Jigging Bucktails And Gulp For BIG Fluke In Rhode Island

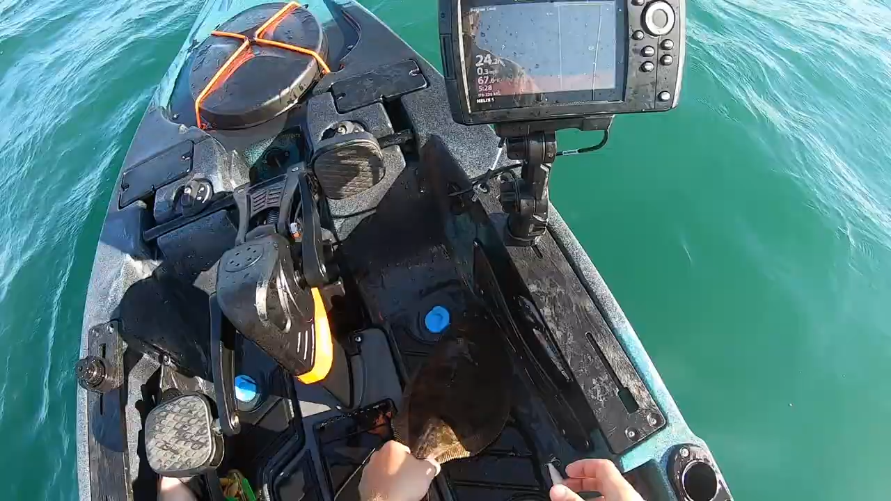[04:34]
A little fluke. It's 18 inches to keep this here in Rhode Island.